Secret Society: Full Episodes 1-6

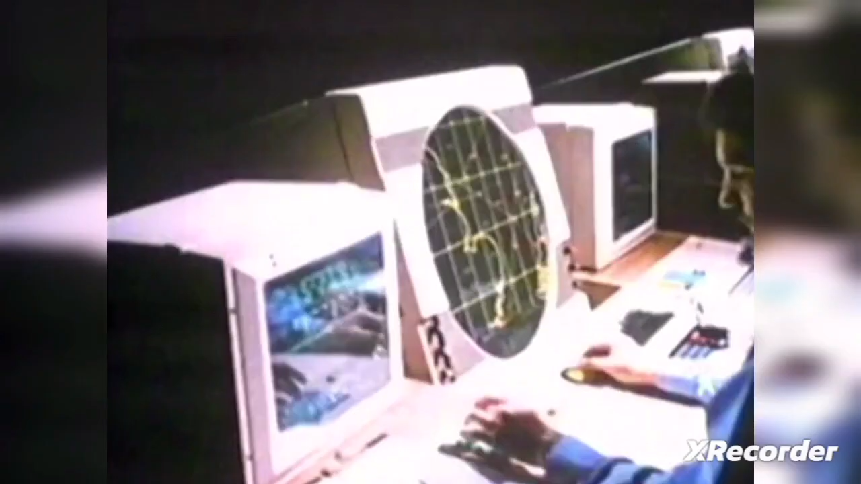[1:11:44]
The new UCAD system isn't on the scale of Rota, nor as centralised as Linesman,
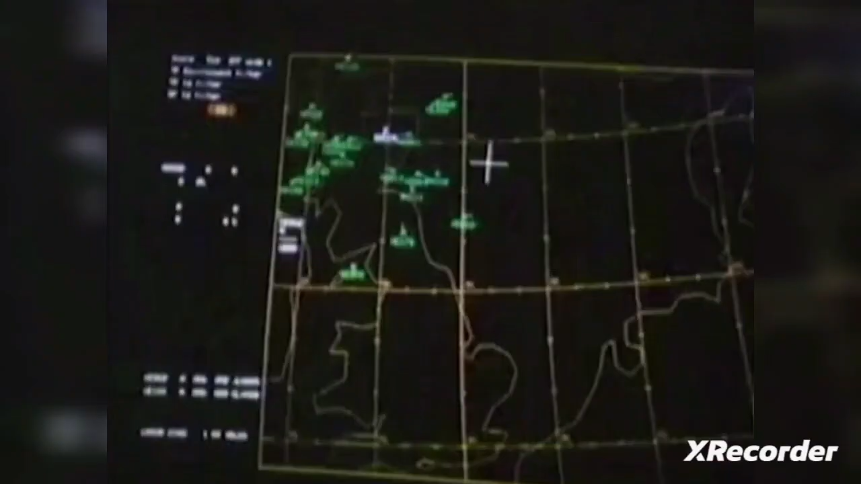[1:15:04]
Marked by a white cross, the AWACS is 200 miles away and 6 miles up over the North Sea. Its information relayed down clearly and precisely.
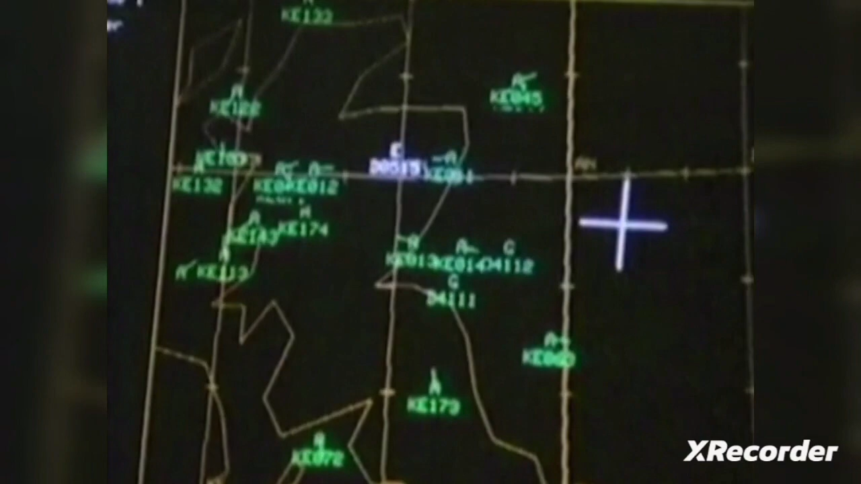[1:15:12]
So it's easy to see why the RAF wanted AWACS.